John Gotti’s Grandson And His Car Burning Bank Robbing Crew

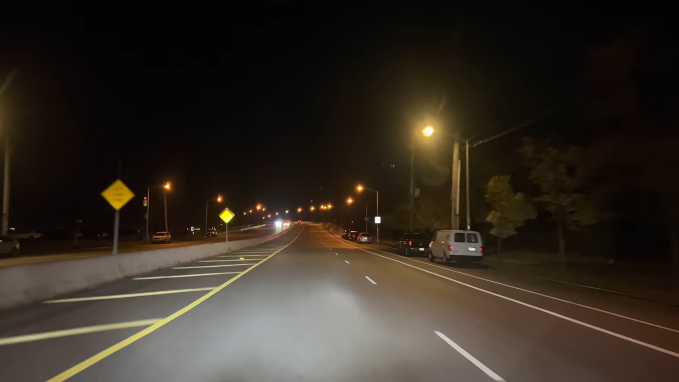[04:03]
the house of where this car is from.
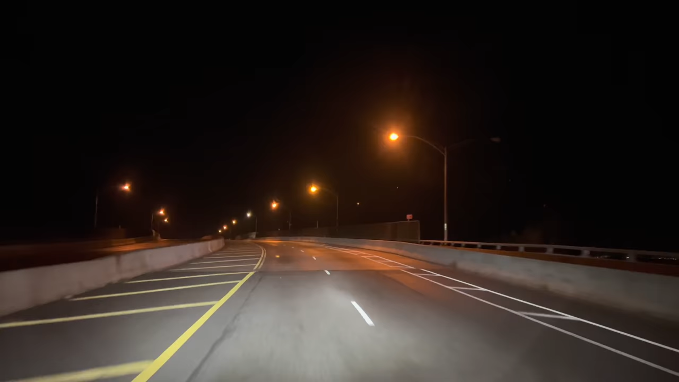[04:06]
So this is the next day. They drive to Broad Channel, which we're going to now.
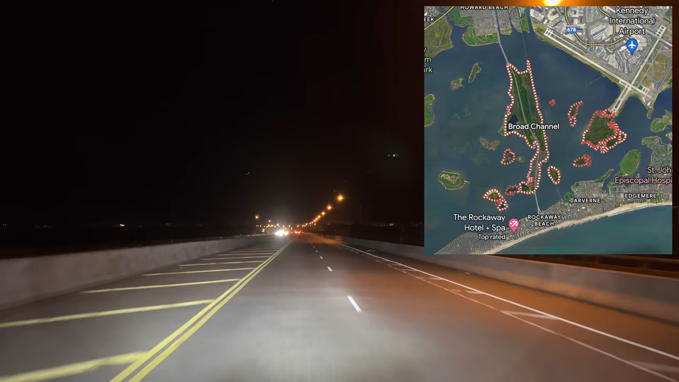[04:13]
So I will speed up this drive and we'll continue this in Broad Channel.
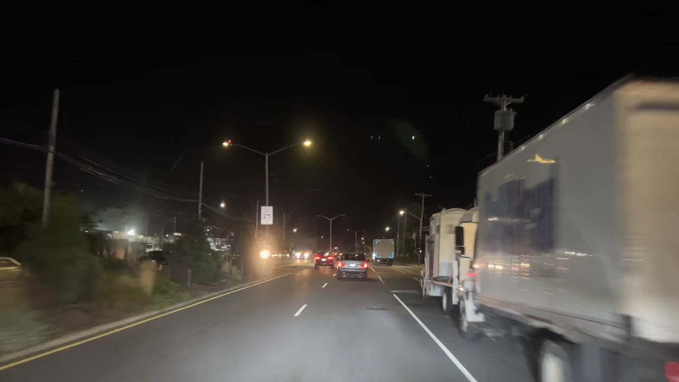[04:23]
So we are entering into Broad Channel now, which is a very small on-the-water community in Queens. Now, you'd think Vincent Asaro at 77 years old would let go of some of his gangster ways, maybe soften up a little bit. This was not the case at all. He was out with a young guy making sure that the address that he got was the address of the car that he wanted burned. So he identifies the car, and he tells the kid,
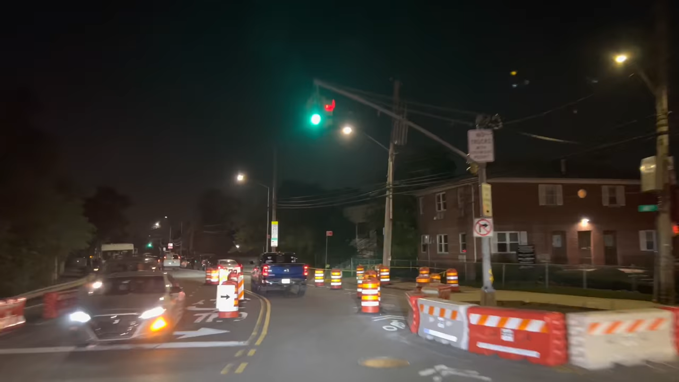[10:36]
We are down the block from this bank now. That's Rose's Pizza if you're ever in Maspeth.
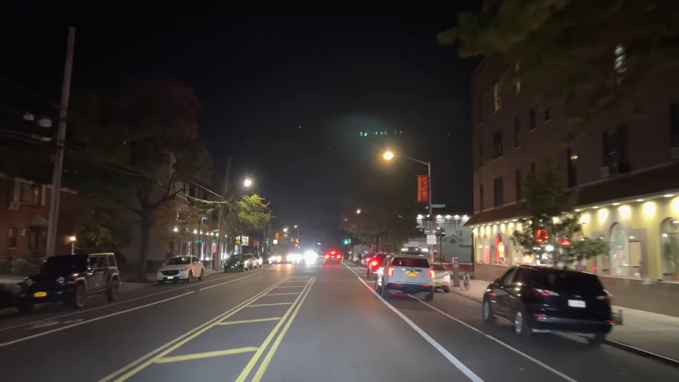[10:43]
Go get pizza there on the right. Very good place. Okay, we're gonna have to do a nice, fun, illegal park here in front of this bank, which I'm sure won't make anybody suspicious at all. Busy, busy intersection.